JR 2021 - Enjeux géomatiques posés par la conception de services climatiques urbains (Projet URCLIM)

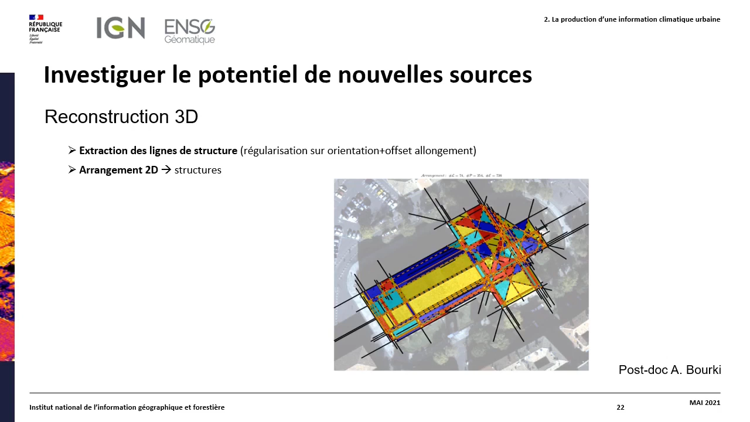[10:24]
On va ensuite regrouper ces cellules en fonction de leur normal 3D afin de mener une optimisation globale de la reconstruction.
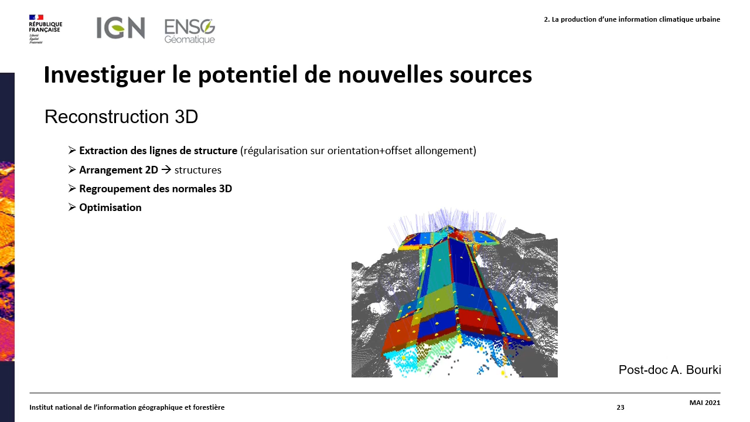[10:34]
Maintenant, si on s'intéresse à la description sémantique du milieu urbain, plusieurs besoins ont été exprimés.
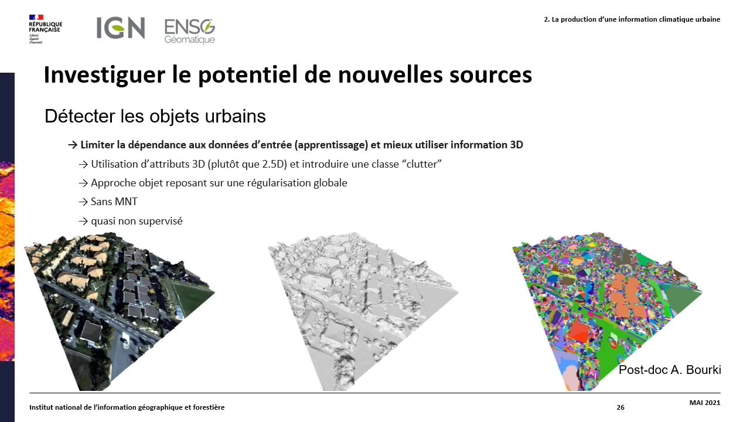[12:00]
Cette approche repose sur une sursegmentation suivie d'une régularisation globale et se fait de manière quasiment non supervisée.